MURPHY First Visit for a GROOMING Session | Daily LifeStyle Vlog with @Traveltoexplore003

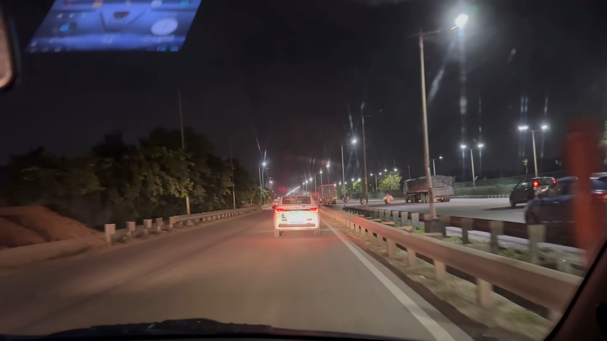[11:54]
चलो भाई आशीष को ड्रॉप भी कर दिया और अपने घर के लिए हम निकल गए हैं। हाय साहब, आज वैसे रोड पे चहल पहल तो कम है, मे बी गुड़गांव के वो जो सीन चल रहा है नू वाला उसके चक्कर में, बट स्टिल ट्रक्स की तो आवाज आई है और ऐसा कुछ सिचुएशन वर्स नहीं था हमारे ऑफिस के पास, तो उसके अलावा पता नहीं क्या सिचुएशन रही हो,